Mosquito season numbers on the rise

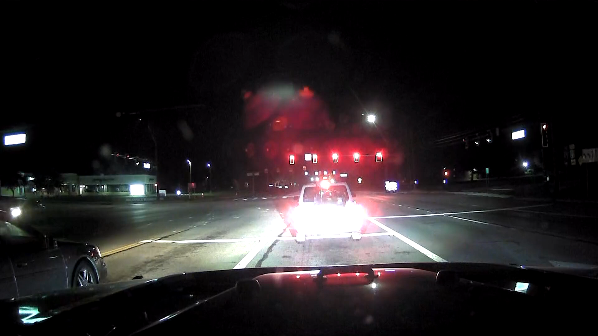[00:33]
Their job tonight is to fog this area and in the summer, it's a growing battle against a growing foe.